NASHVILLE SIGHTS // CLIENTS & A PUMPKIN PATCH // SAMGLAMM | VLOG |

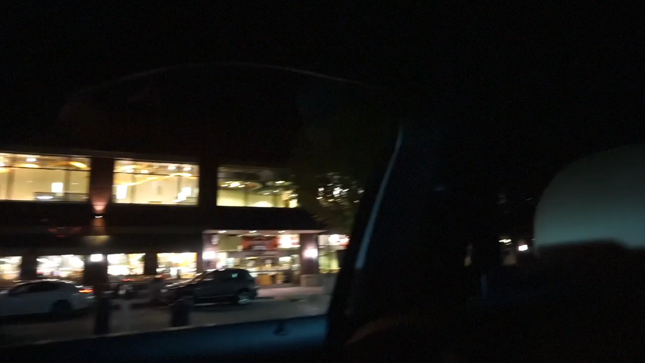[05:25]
If you can see, it's like the best Whole Foods ever. There's no real, the signs behind that tree. But it's in Green Hills.